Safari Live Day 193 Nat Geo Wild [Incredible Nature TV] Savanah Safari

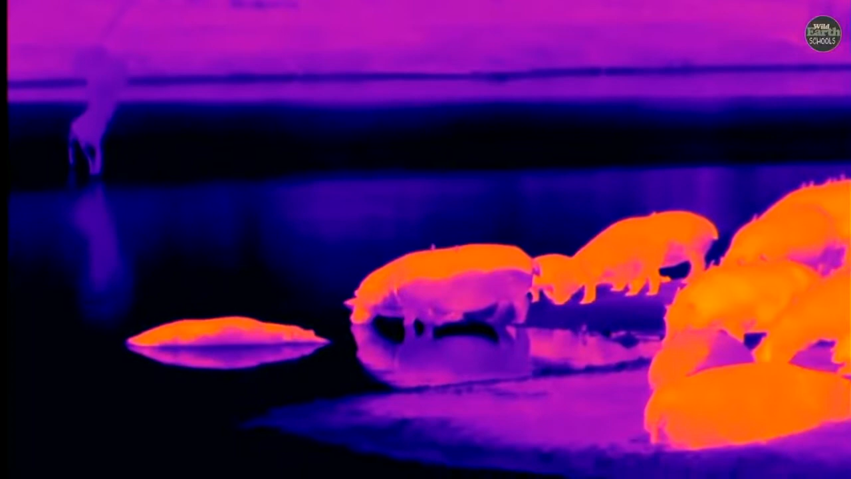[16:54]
That's the heat that they are giving off. Isn't that marvelous? And look at that hippo in the middle of the screen.
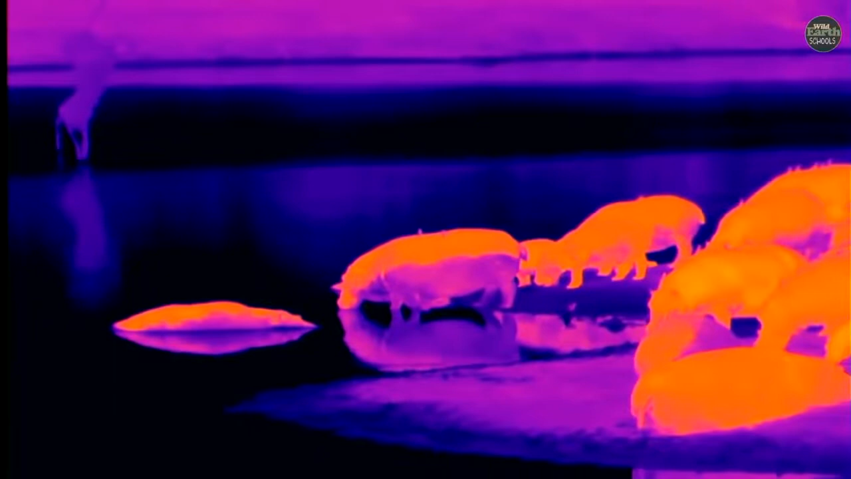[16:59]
You can see how half of his body is purple and the top is orange.
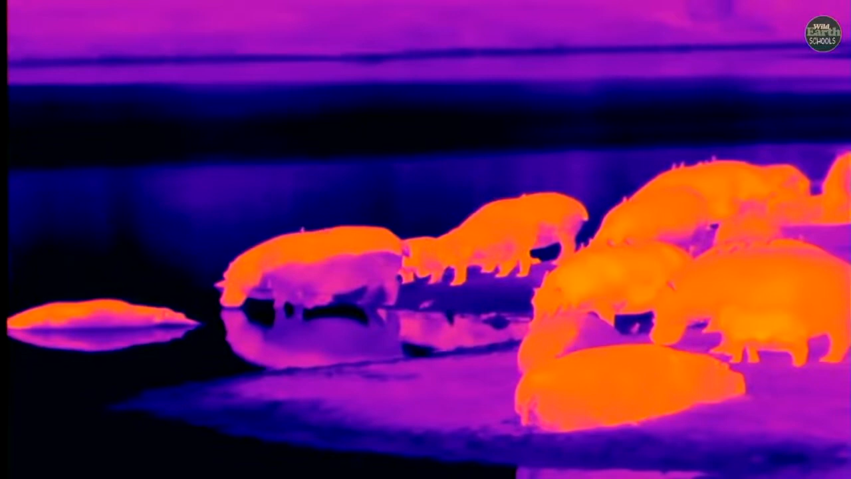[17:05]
That's because he is probably sitting in the water for a very long time. And if I look at him normally, there is actually a line of water on his body. So the water cooled him down a lot. And so the outside of his skin is showing a lot cooler than the top, where you see all the other hippos on the bank.
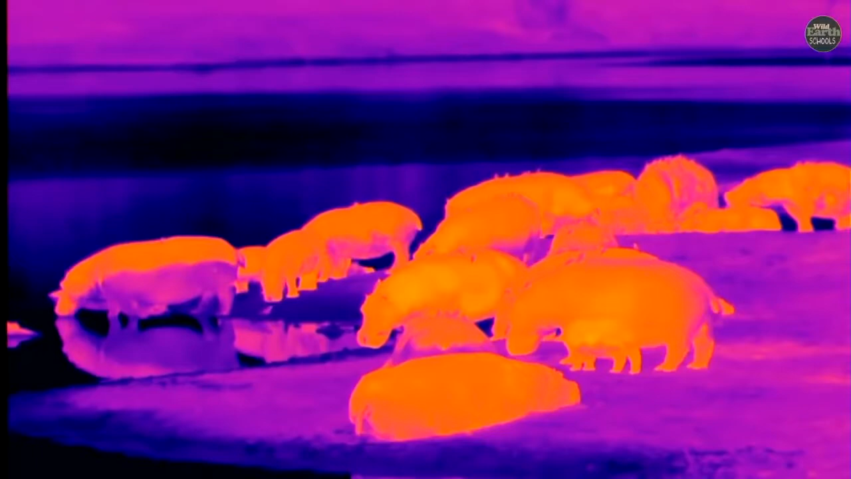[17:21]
They're all very, very orange. And that is what they do to keep warm.
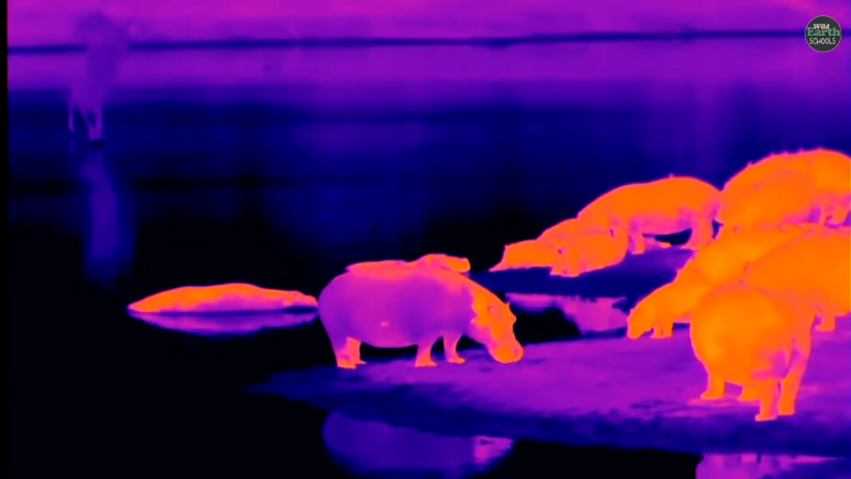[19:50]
That hippo standing on the sort of the middle of the screen, you see how purple the body is? And the head and the back is very pink or orange. And that's because the sun was on the other side. But something's going on with these hippos. I don't quite know what it is. They don't feel very comfortable outside the water. And even when some birds came and landed, it gave them all a little bit of a fright.
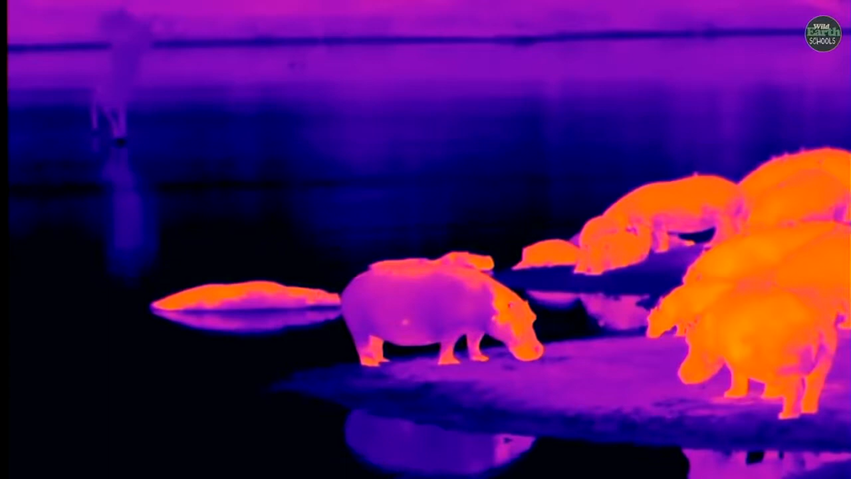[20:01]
They are such funny looking animals, aren't they? In the middle of the screen, you can see there's a couple of birds. There's an Egyptian goose, the one with his head in the water.
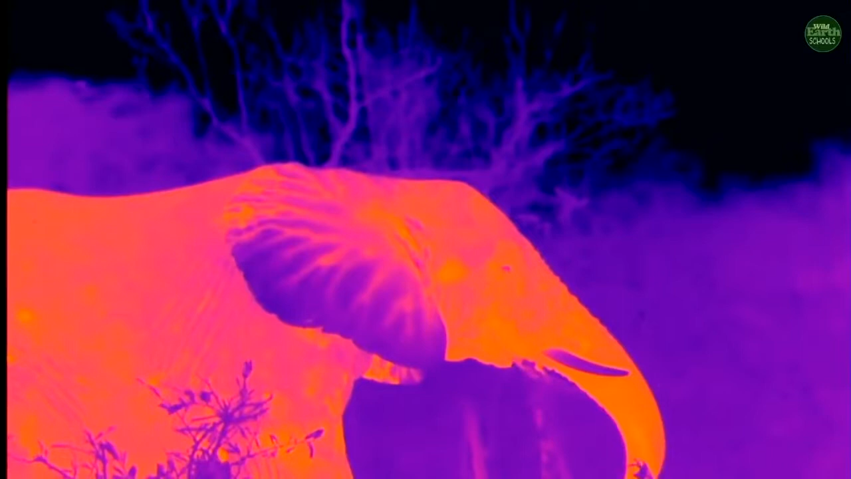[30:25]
And look at the ears, because the skin is quite thin on the ears, and there's lots of blood networks coming into the ear.
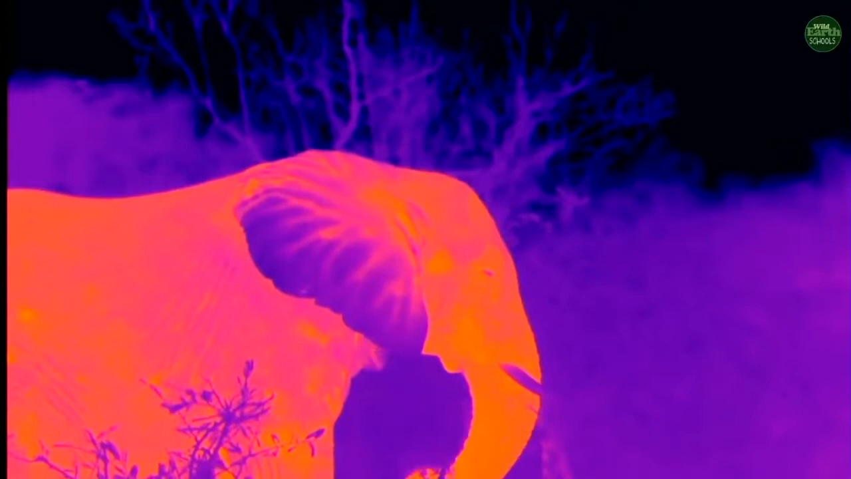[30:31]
And when he flaps it, the more flapping he does,
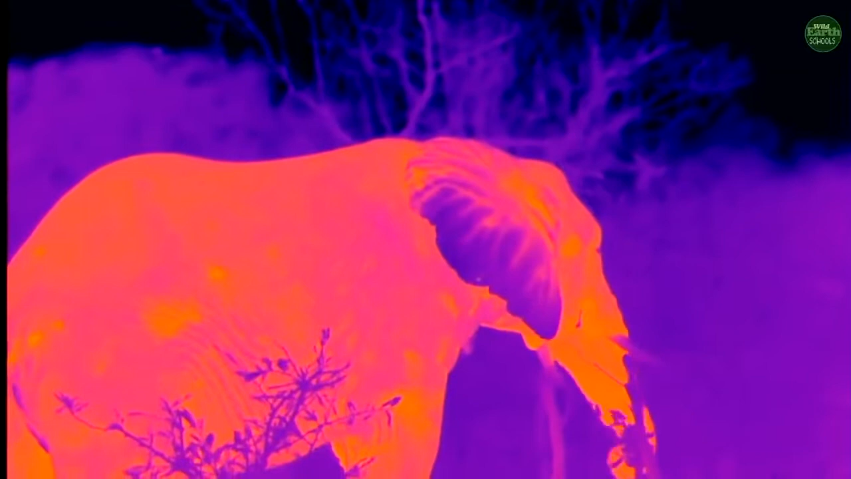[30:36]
the more heat he loses, and so the more he cools down.
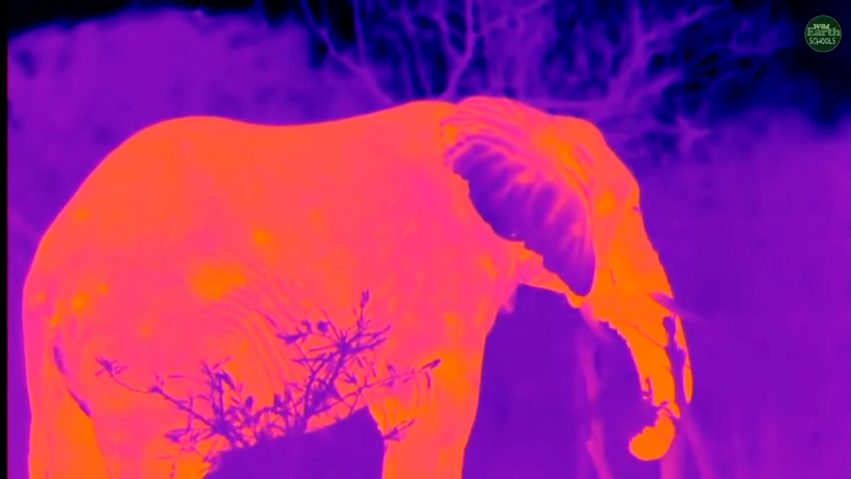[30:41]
Right now, it's not a very hot day, so he's got his ears close to the body, because inside and underneath, the skin is very, very thin there. Probably as thin as the skin behind our ears. Very soft. Can you feel the back of your ears now? Very soft. And inside there, they've got lots of blood that's moving through. And that is what's actually cooling them down. So if he flaps them, gives lots and lots of warmth. But you can see how blue the ears are now, can't you?
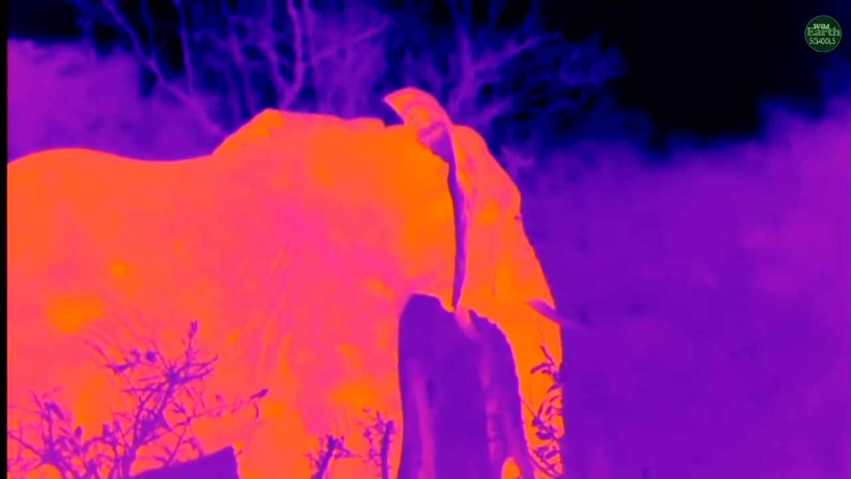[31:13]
The tips of them. There we go. Look underneath. You can kind of see how warm it is in there. Because he's not that cold, he's holding his ears flat against the body so that he can not give off any heat.
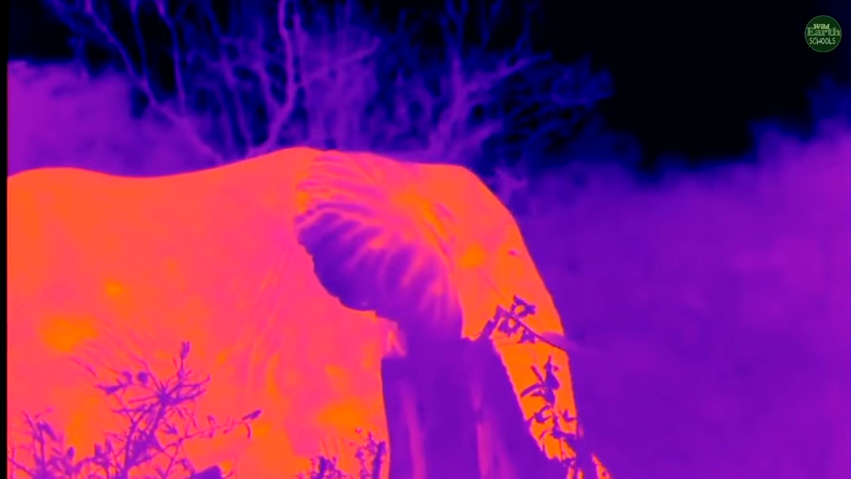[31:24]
Just like we do when we're a little bit cold, what do?
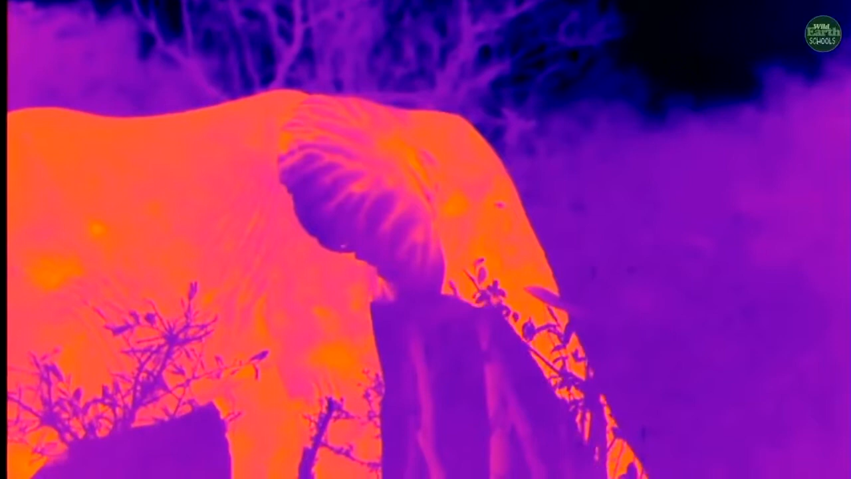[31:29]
We take our arms and we stick them into our armpits, don't we? Or sometimes we stick our hands and we put them down between our legs to keep ourselves warm, because those are the parts of our body that we're giving off a lot of heat.
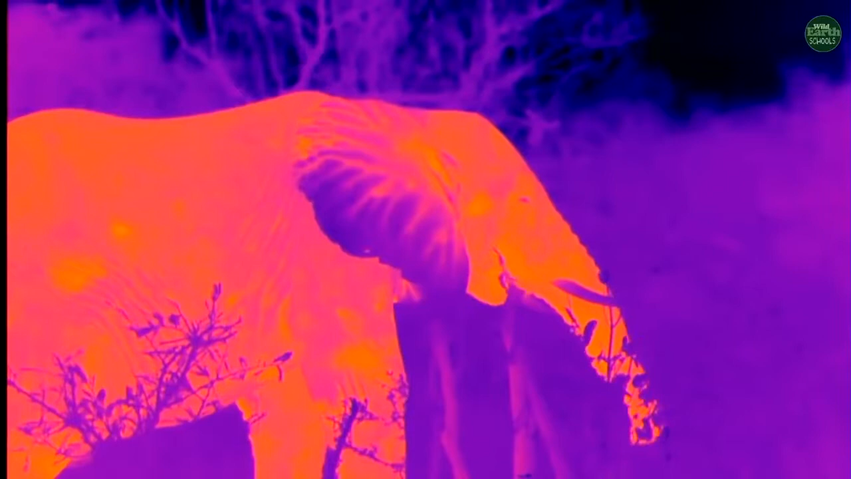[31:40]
Very warm in the armpit. And the elephant, you can kind of think of his ear behind the ear there like an armpit. Okay, well, there we go.
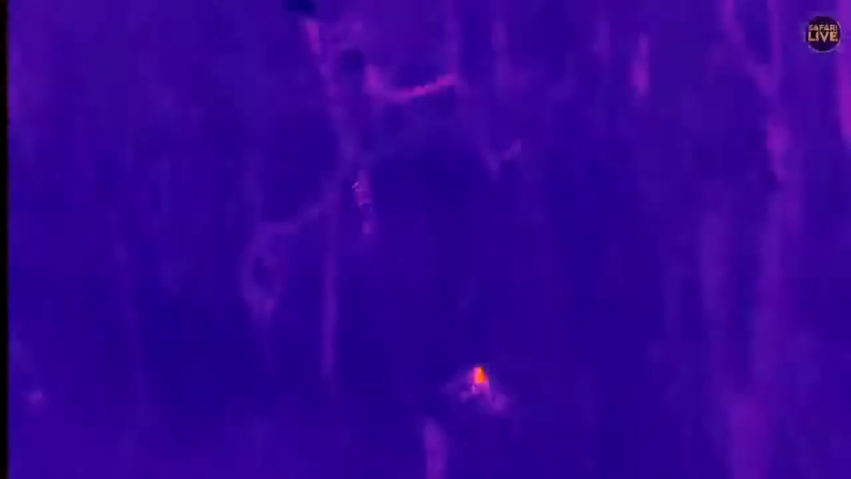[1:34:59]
There we go. You can just see the warm ear and head of the little one. And the way that she's behaving makes it, to me, seem like she's feeding on something.
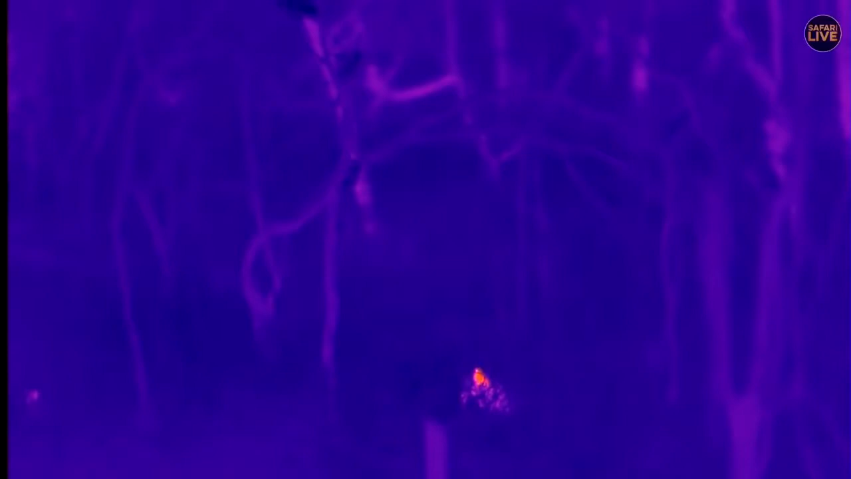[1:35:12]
Just in time, because Tandi's gone completely flat. Look at that. Without the thermal, you would not see her there.
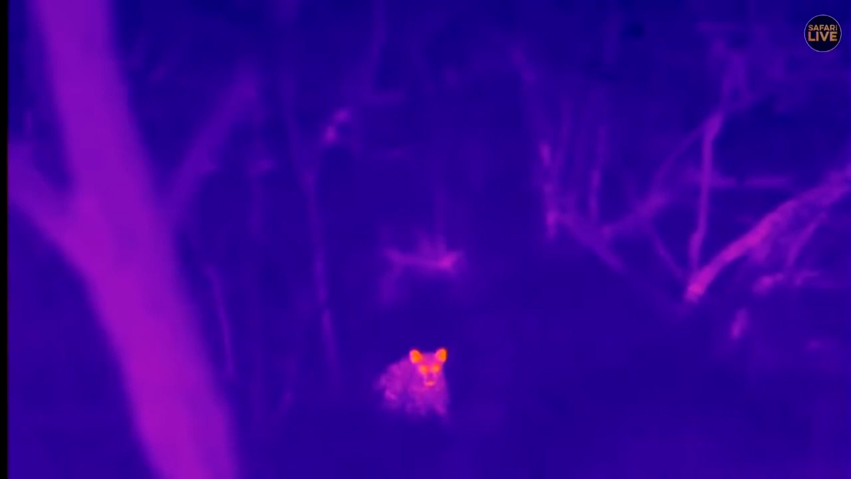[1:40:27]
Let's see what she's going to do. She's being very delicate in her approach.
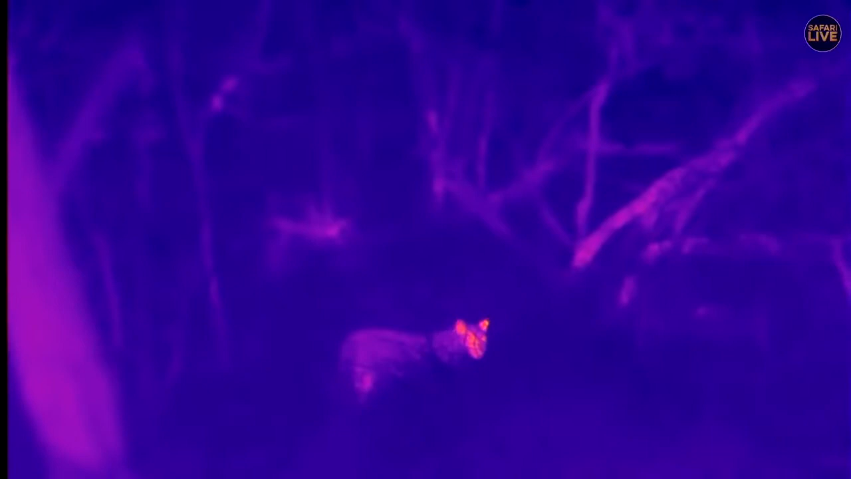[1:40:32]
I have no doubt Mum will not have a clue that she's coming,
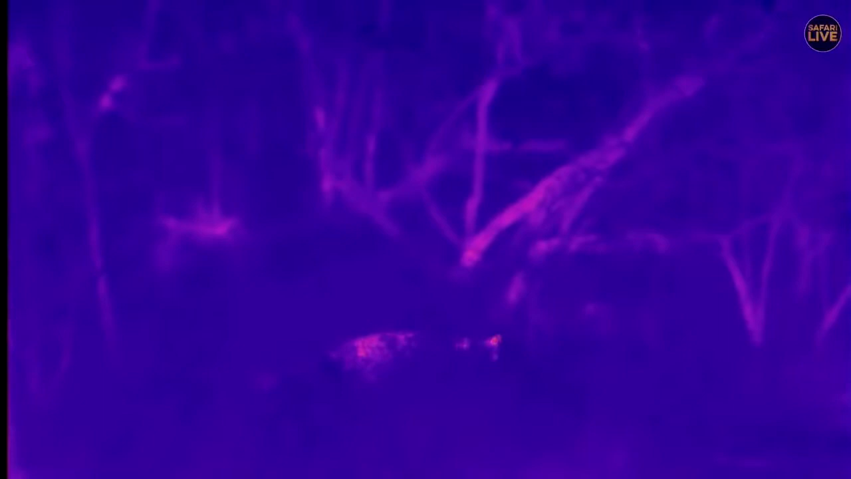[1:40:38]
because she's a very, very careful young lady, isn't she?
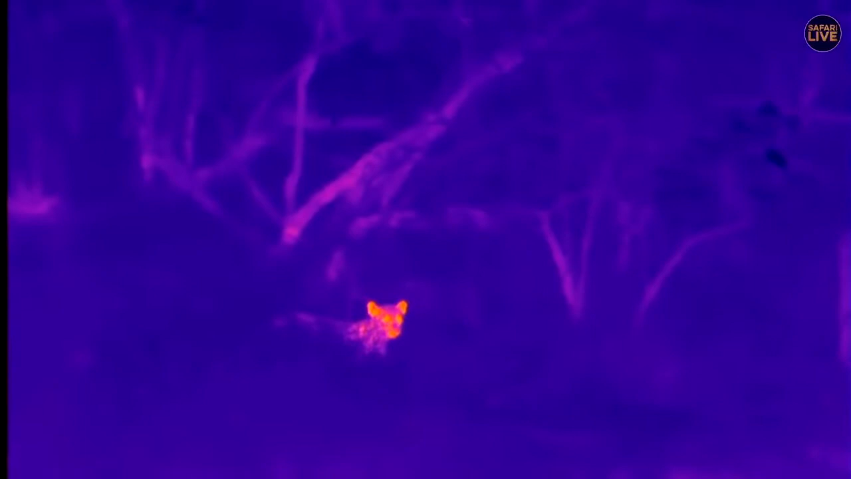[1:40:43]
She knows exactly where Mum is. She's going to come and stalk up on her and catch her from behind unaware.
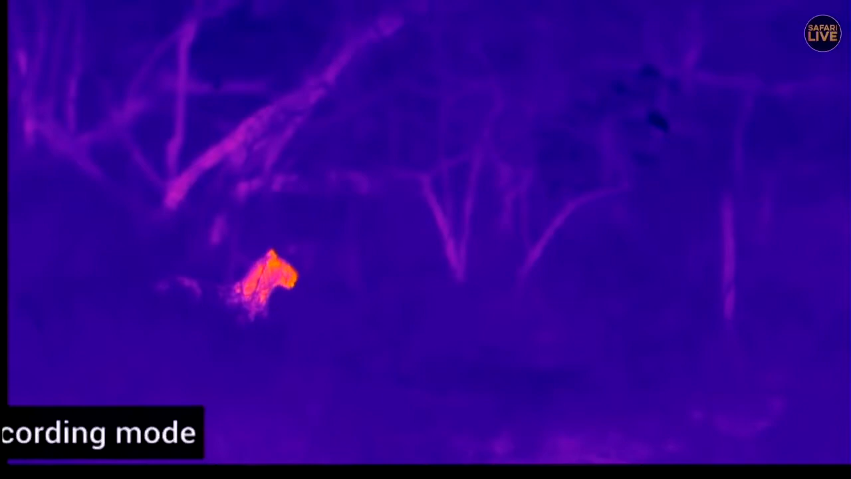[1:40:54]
Very important lessons that she's going to learn. Even though there is some meat nearby, she still needs to know how to stalk Mum whenever she has the opportunity.
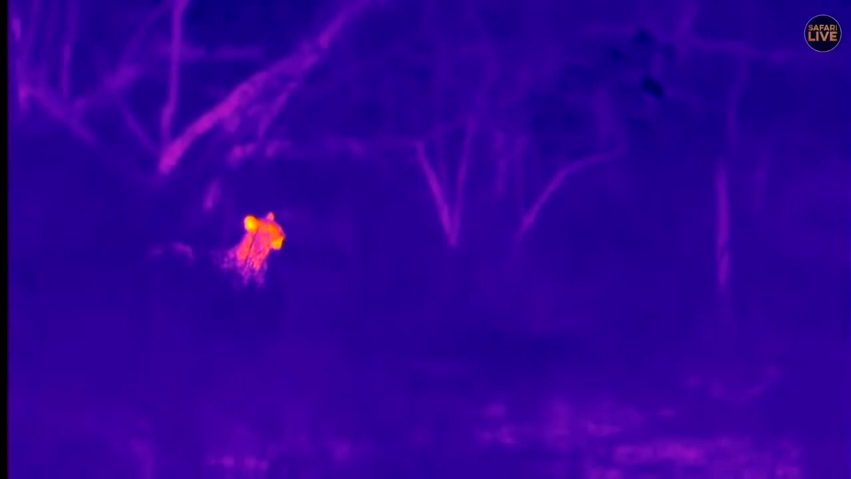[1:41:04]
We're back on the normal camera.
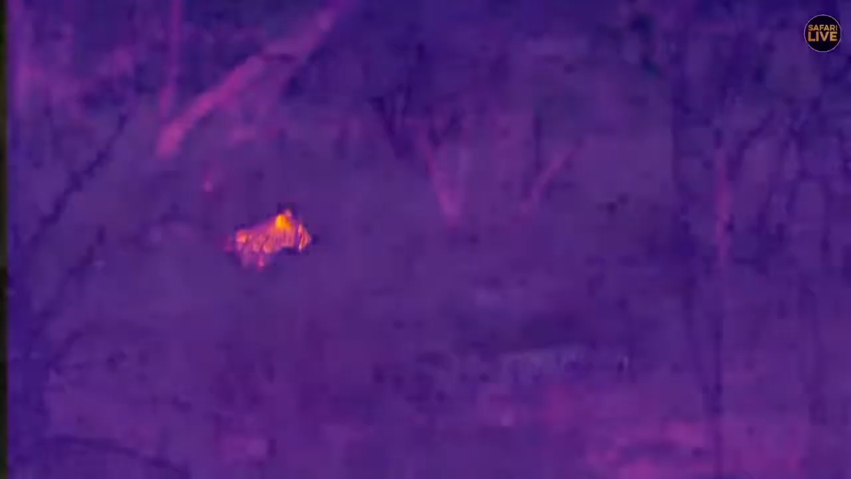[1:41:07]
Is she going to go, Darby? I wonder. You can see Tandy flat in the foreground.